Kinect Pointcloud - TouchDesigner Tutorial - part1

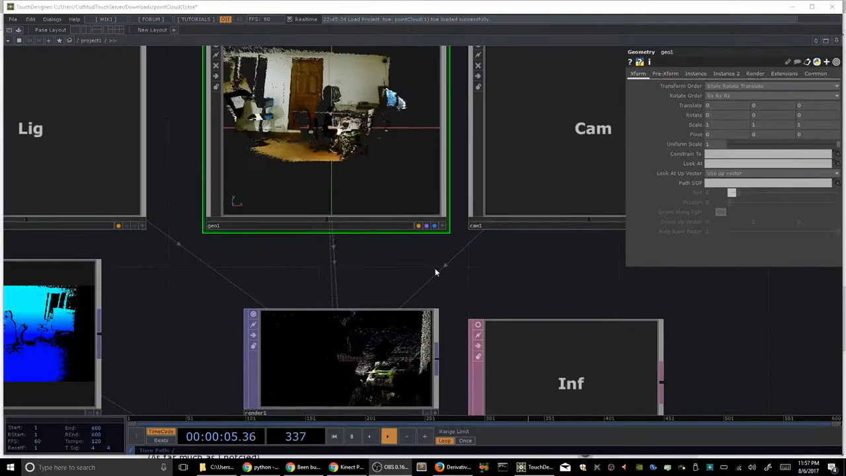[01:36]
And if we just zoom in on the geometry, we can scroll it around
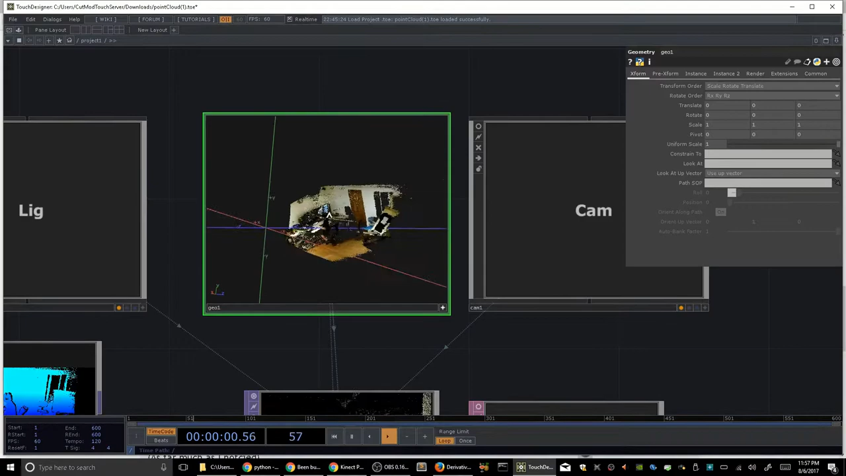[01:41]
and see the 2.5D representation of my
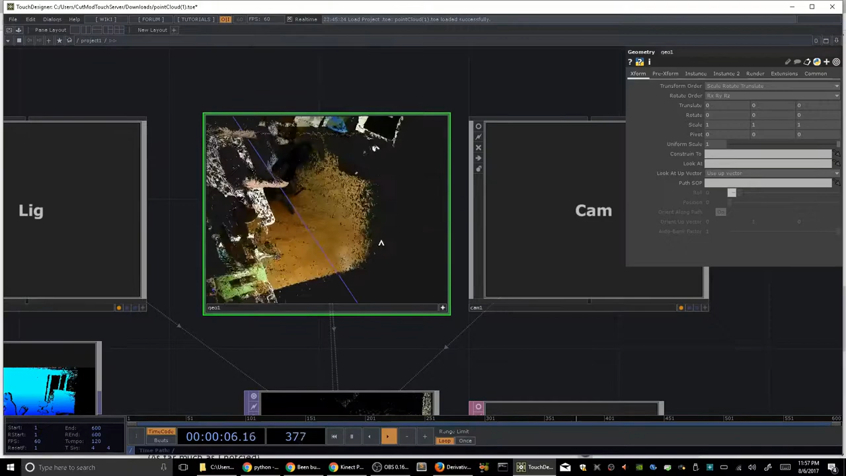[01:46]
new studio that I'm not fully done setting up yet, but it's pretty excited about it.
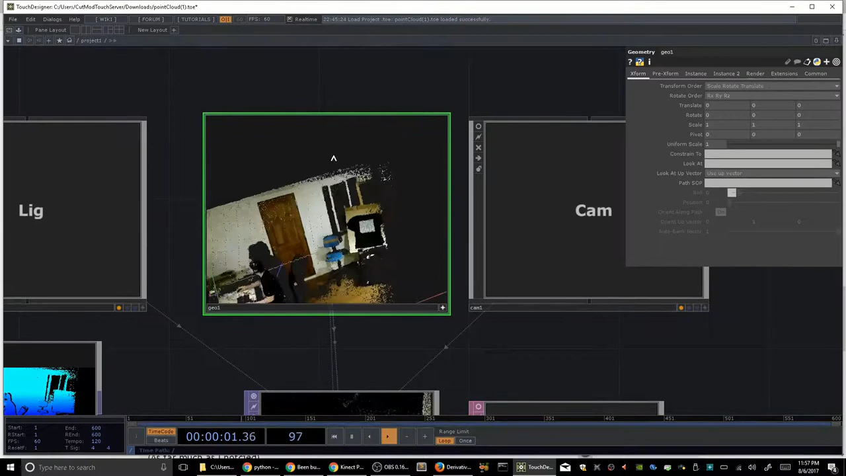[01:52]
Anyway, very nice. But you'll notice if I display enable our render that it looks kind of strange.
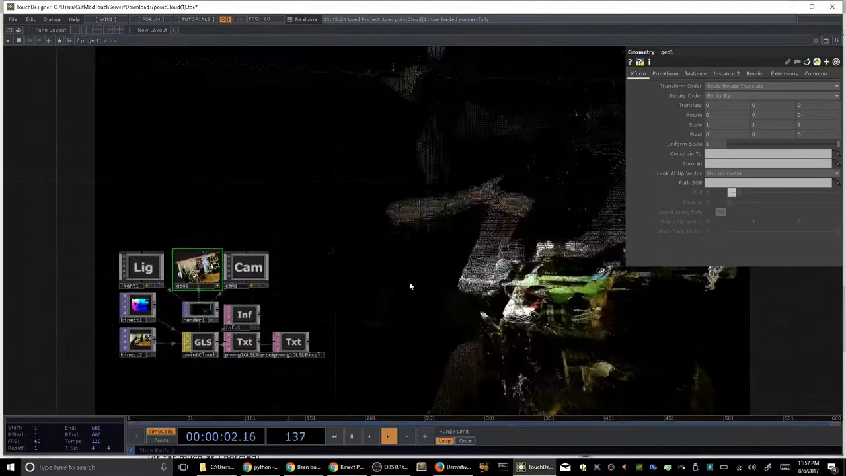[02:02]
I reach my hand out, but it's getting smaller. That's because what we're seeing is pretty much just backwards.
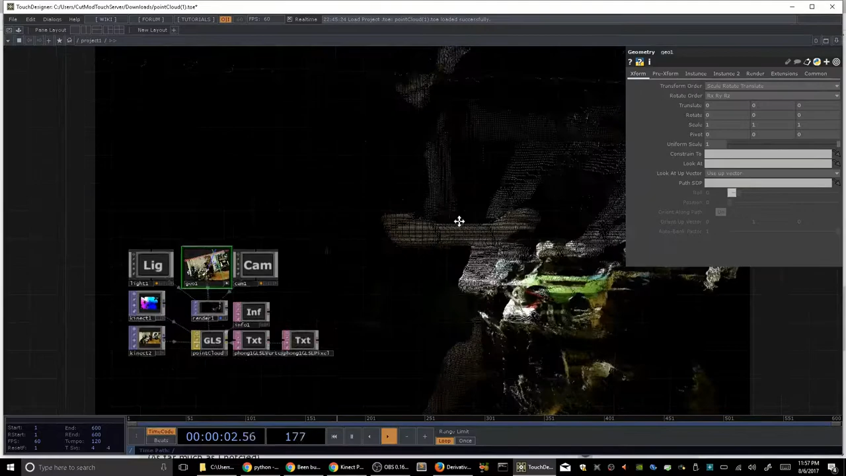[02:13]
It's seeing from the backside of the point cloud, and that's because the point cloud information's coming in relation to the Kinect itself,
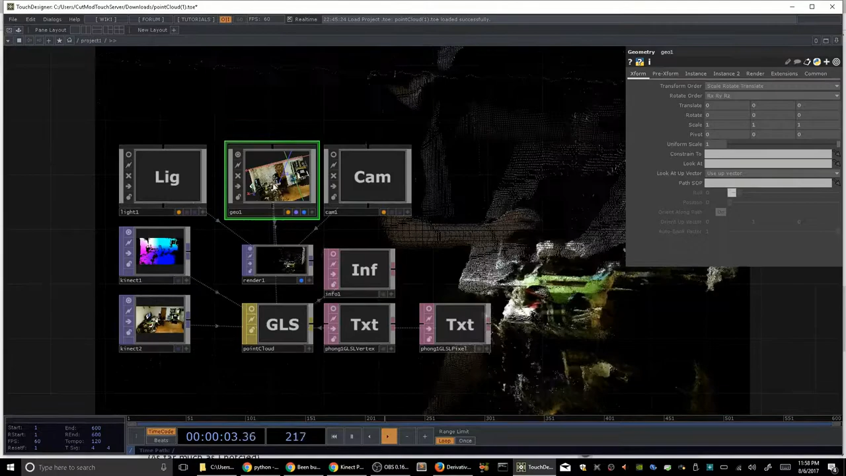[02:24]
which is reporting back in meters from camera, and that camera would be opposite of our touch camera.
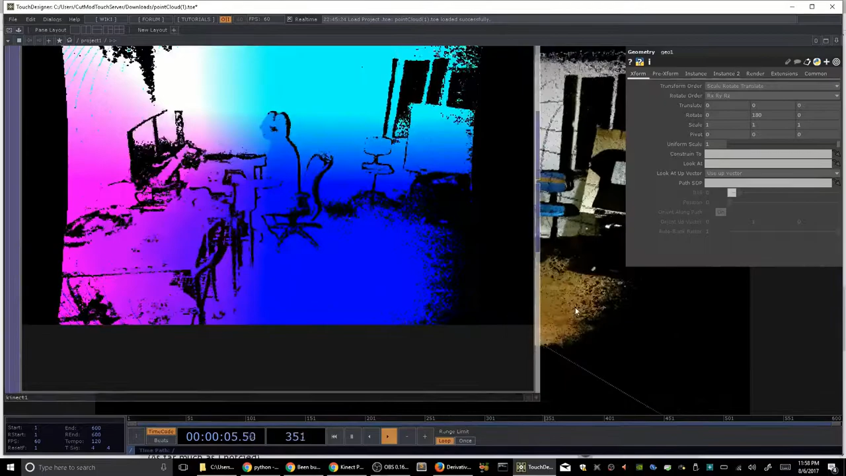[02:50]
at our Kinect top color point cloud input, we can see it's 32-bit RGB. Red, green, and blue are encoding the X, Y, and Z position of the intersection point of a bunch of laser beams that shoot from the Kinect over there. And
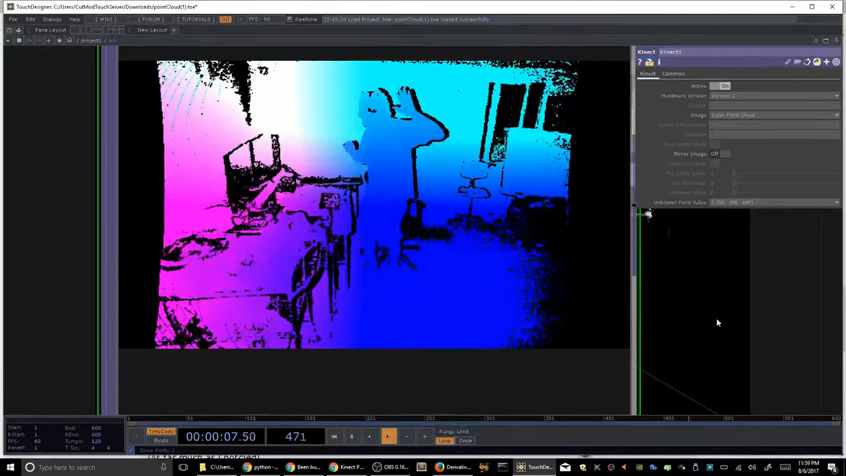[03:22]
you can see my hand gets darker as I get closer and lighter more further away. That's because the luminance is encoding distance from camera.
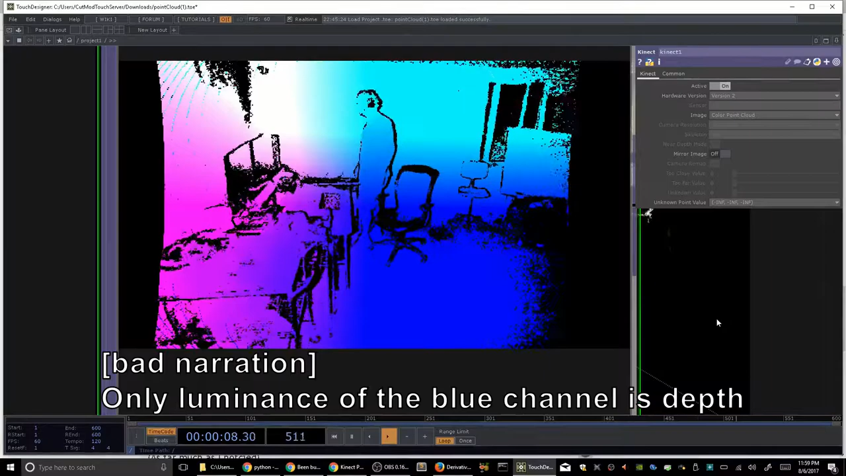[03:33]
So at the furthest most point, you would see a full blue.
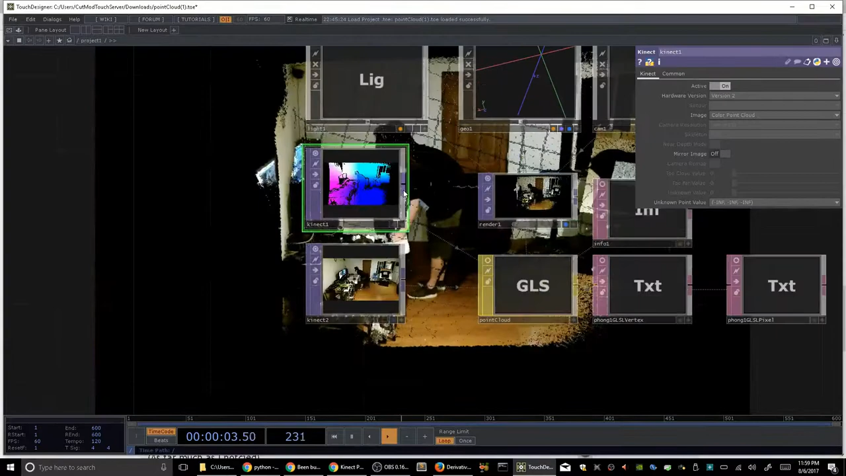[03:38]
So for instance, if I went over here, over to channel mix,
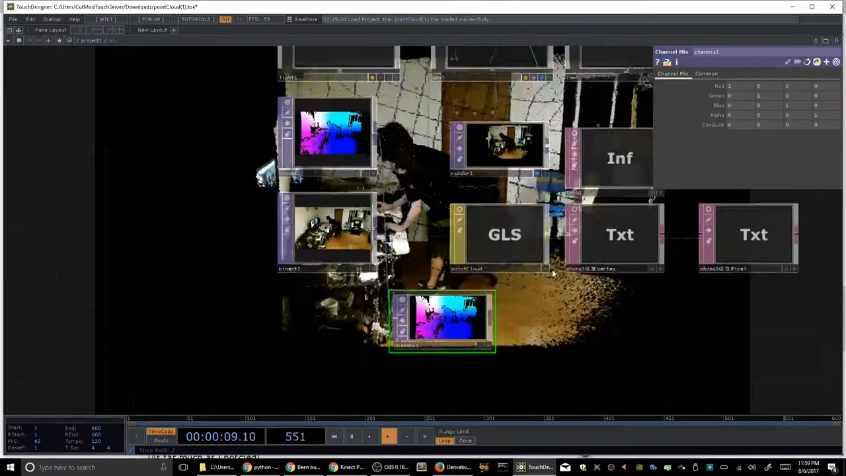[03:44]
and if I just turn down the other channels for our visualization's sake, you can see it gets a little darker as I get further away, a little lighter.
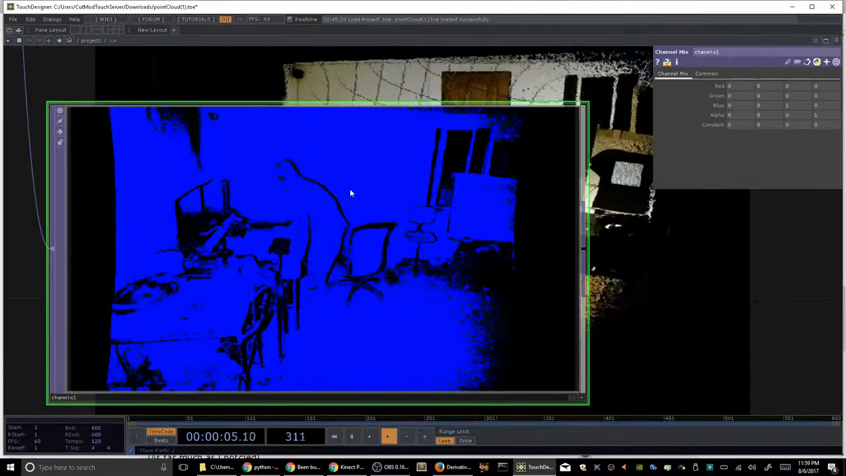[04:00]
Because this is 32-bit, it's hard to see in the 8-bit color range of our screen here, but perhaps I could use level
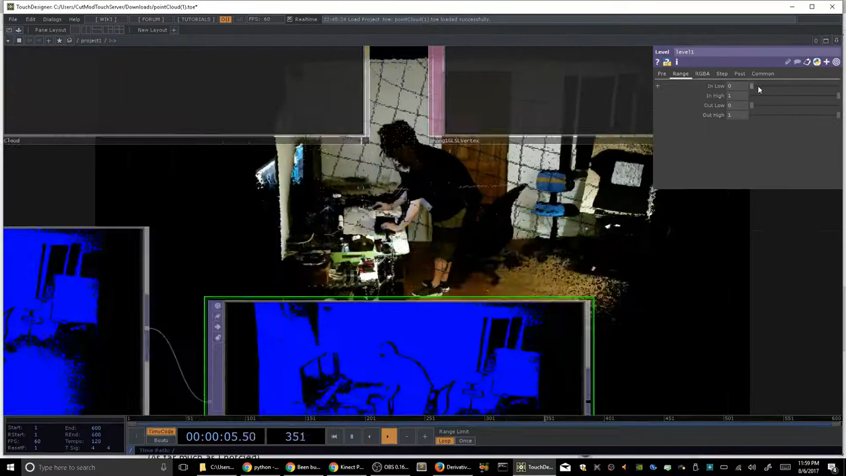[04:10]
to somewhat compress our range. Now you get a better sense.